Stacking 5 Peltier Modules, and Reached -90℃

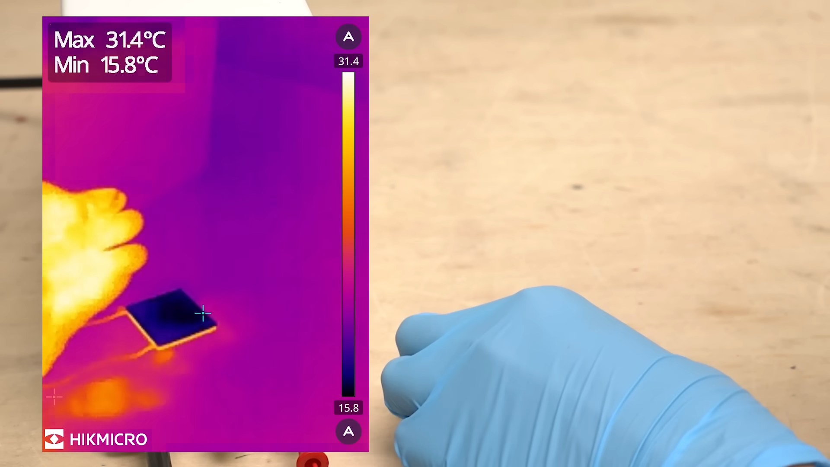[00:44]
On screen: max 31.4°C, min 15.8°C
It actually feels quite cool to the touch. It's around 16 degrees Celsius.
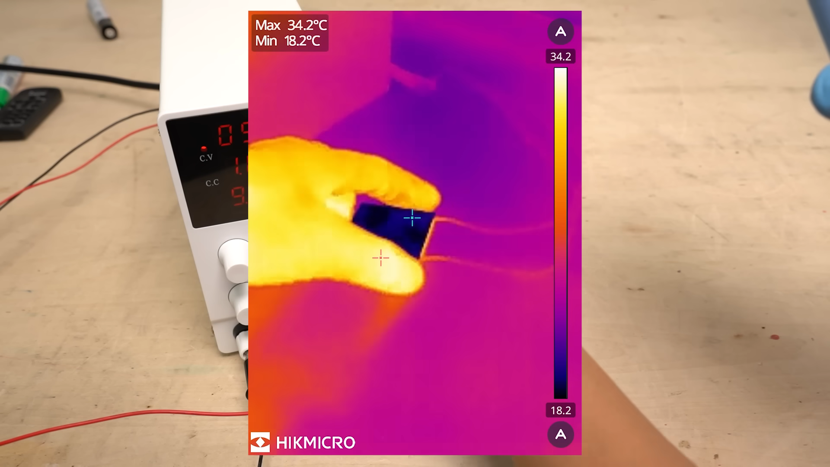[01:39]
On screen: max 34.2°C, min 18.2°C
The temperature is getting lower. Let's see what happens to the temperature over time. Gradually, the minimum temperature is rising.
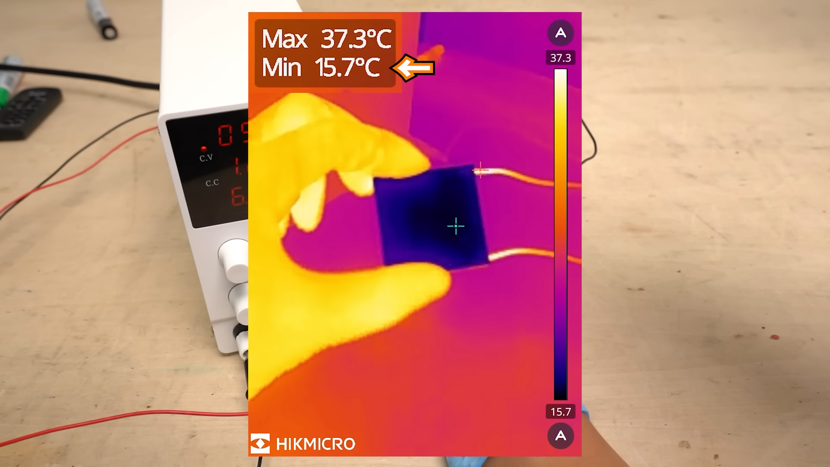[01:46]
On screen: max 37.3°C, min 15.7°C
It's 16. Now it's 17 degrees. Let's look at the other side.
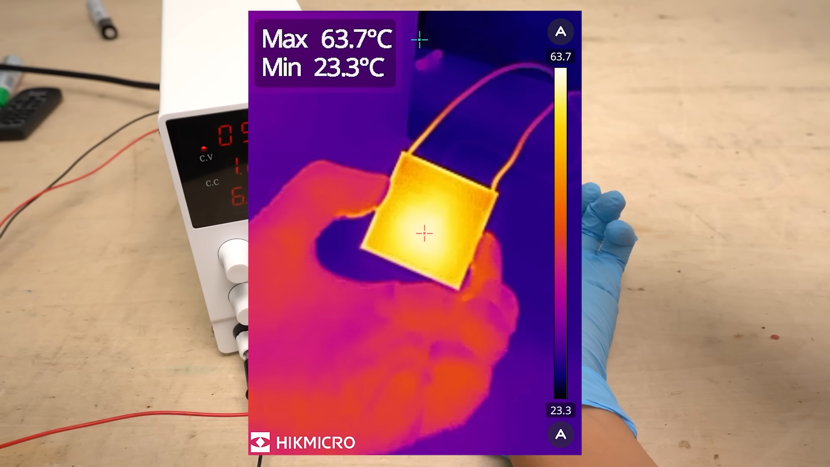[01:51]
On screen: max 63.7°C, min 23.3°C
Here too, the temperature is rapidly rising. It's now higher than 65. A Peltier device creates a temperature difference, but because it generates heat itself, even the side that is supposed to be cold gets hotter.
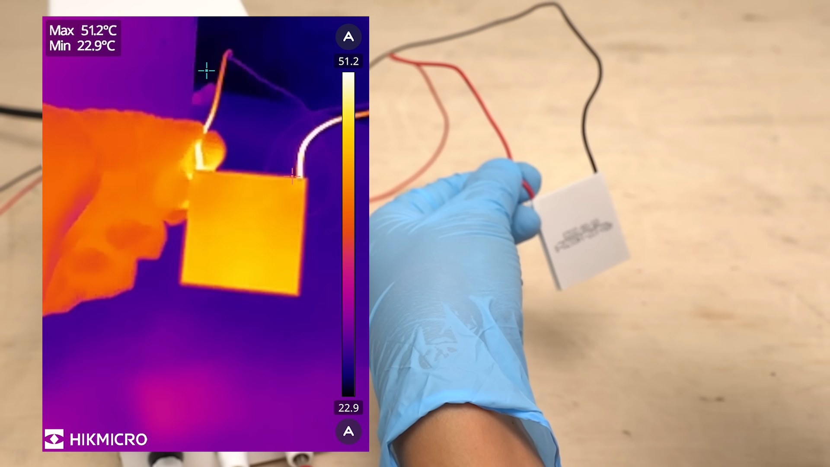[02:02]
On screen: max 51.2°C, min 22.9°C
The temperature of the cold side has become higher than the room temperature.
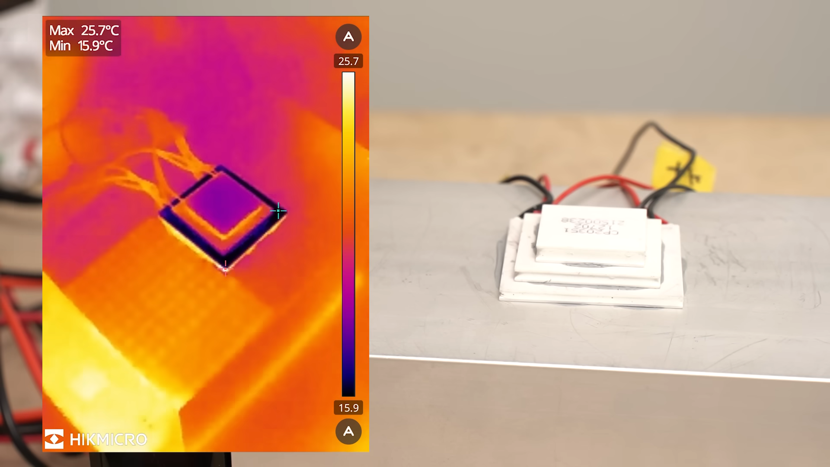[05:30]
On screen: max 25.7°C, min 15.9°C
Let's measure the temperature. Current is being passed through the Peltier devices. It became cold as you can see.
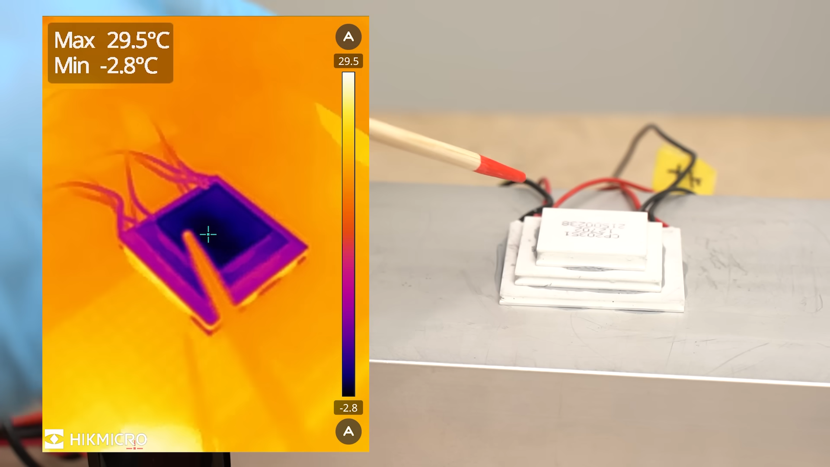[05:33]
On screen: max 29.5°C, min -2.8°C
The temperature of the top surface is about minus 5 degrees Celsius and it's getting even colder.
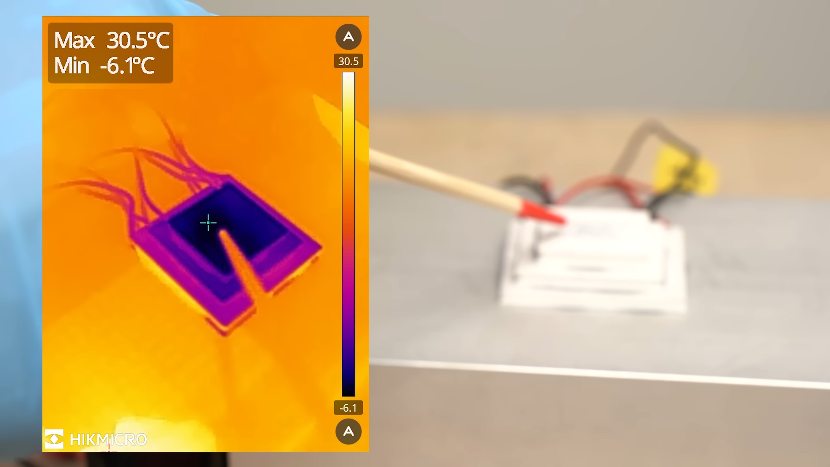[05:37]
On screen: max 30.5°C, min -6.1°C
I'll leave it for a while.
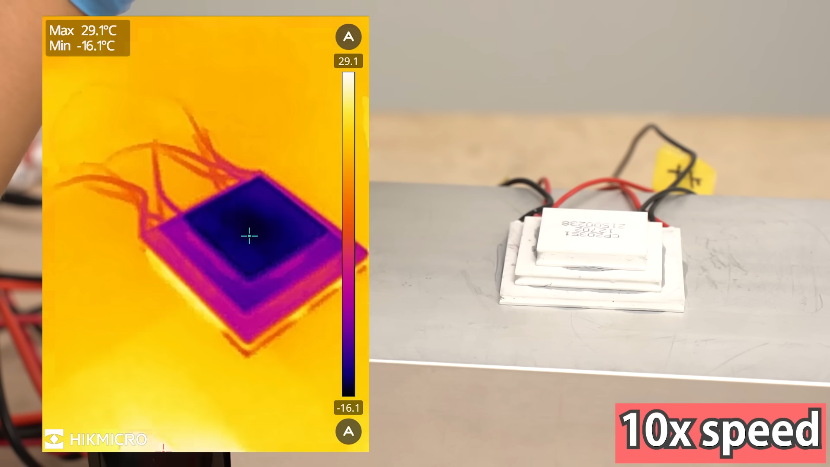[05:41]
On screen: max 29.1°C, min -16.1°C
It's reached minus 30 degrees. It was quite fast to reach minus 30 degrees.
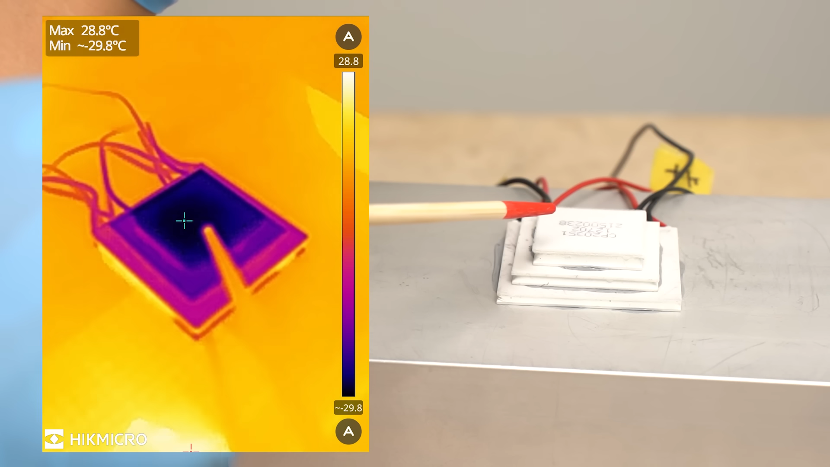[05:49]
On screen: max 28.8°C
There are temperature differences between the stacked Peltier devices. The temperature of the aluminum heat sink at the bottom is room temperature. The temperature gets lower in the order from the bottom Peltier device to the top. There are temperature differences between each Peltier device.
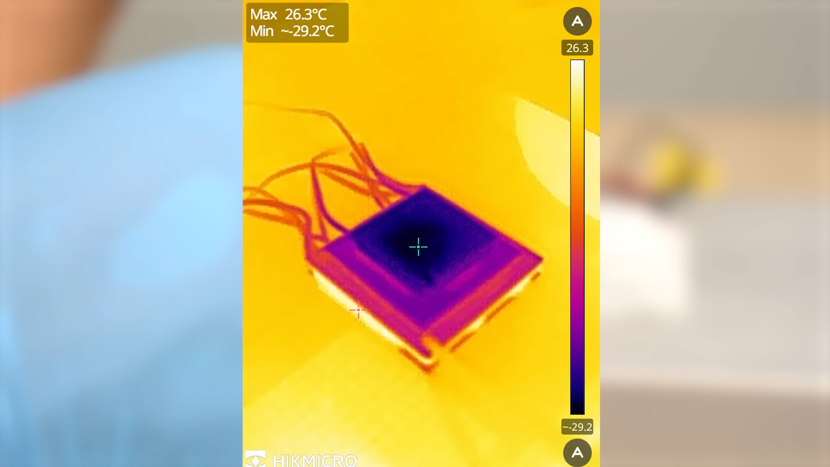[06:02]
On screen: max 26.3°C
The temperature of the cold side of the bottom device is the highest. The temperature of the middle device's cold side is lower than that.
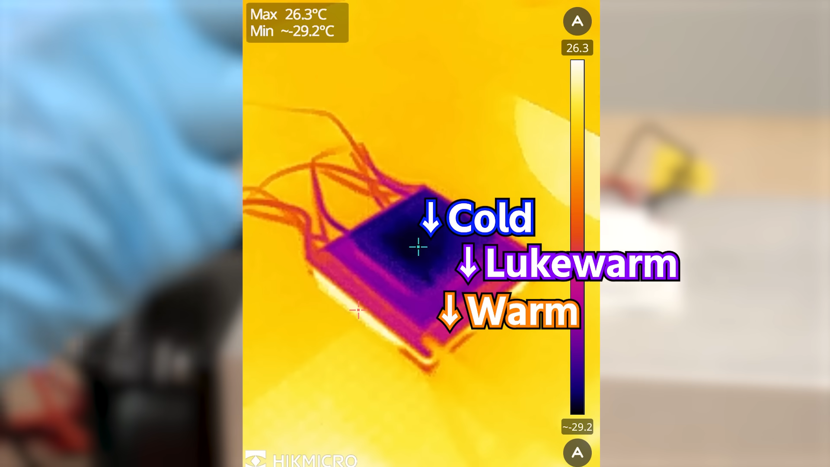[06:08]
On screen: max 26.3°C
The temperature of the cold side of the top device is the lowest.